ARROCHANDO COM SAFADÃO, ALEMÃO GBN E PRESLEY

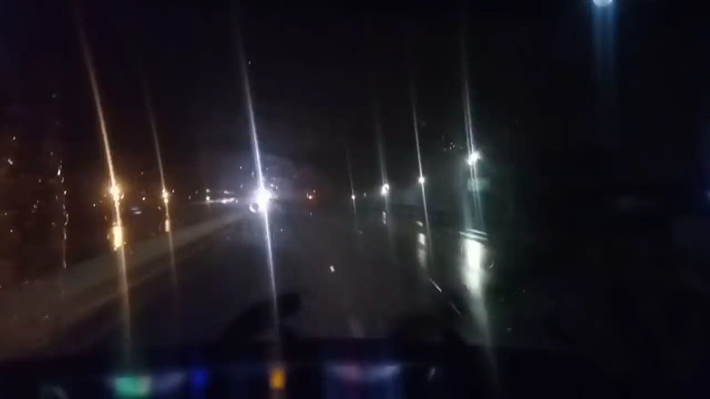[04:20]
Chegando em Uberlândia, vou começar a atravessar o Uberlândia. Muita chuva, você tá é doido. Lindemelo, Uberlândia, Triângulo Mineiro, gurizada medonha. Não consegue chegar a 6 horas, não, né? Ah, não dá, eu.